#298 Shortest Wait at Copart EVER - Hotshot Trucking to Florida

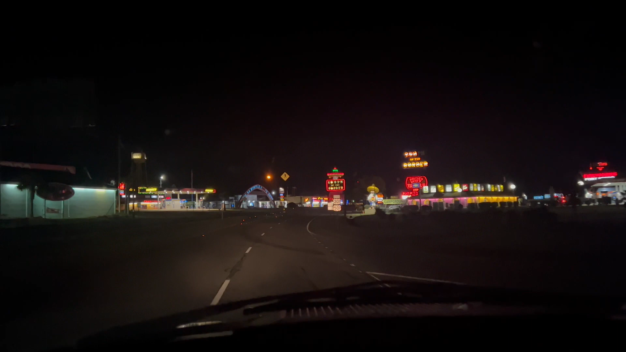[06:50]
Everybody knows where this is on 95. North Carolina, South Carolina border. One of my favorite places to sleep is back here. Now, only at night. During the day, there's a shooting range that I learned out the hard way because I woke up thinking I was being shot at.
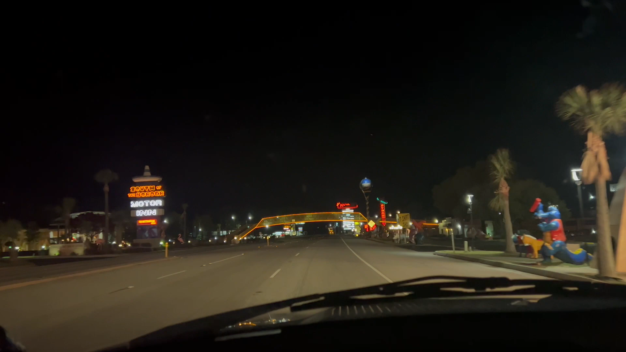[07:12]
There's a truck stop back here. Pedro's truck stop.
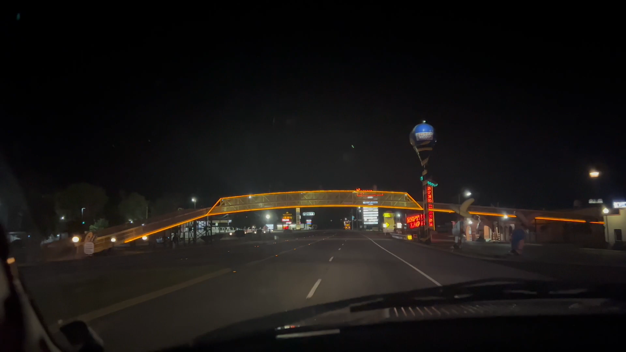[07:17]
And most of the time, there's parking. See a guy parked over here on the street, but... Oh, yeah. Always parking. There's a motocross track back here, too.
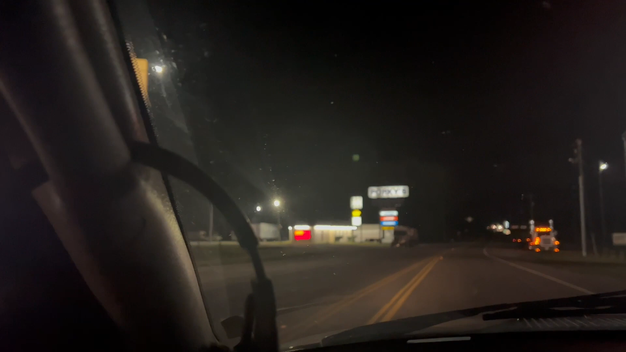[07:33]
So, that'll also keep you up during the middle of the day, but, no, oh, that's why that guy's parked there, he's oversized. Usually more than enough parking back here to get some rest for the night.